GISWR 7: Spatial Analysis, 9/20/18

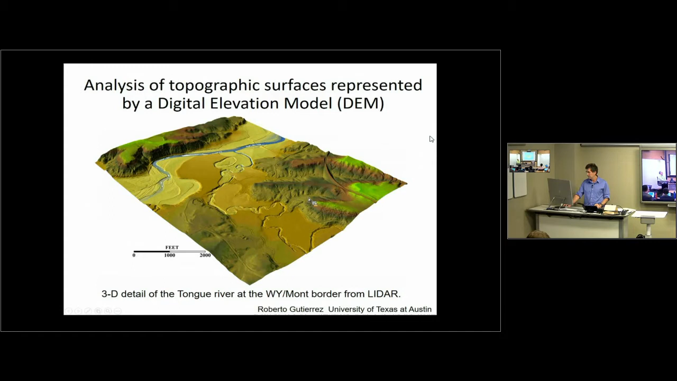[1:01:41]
Gridded data that represents the topography of the surface. And I like to use this picture because it's really attractive. It came from a person working with LIDAR at UT Austin. But when you're thinking about slope, some of you will be familiar with the concepts involved in contour mapping,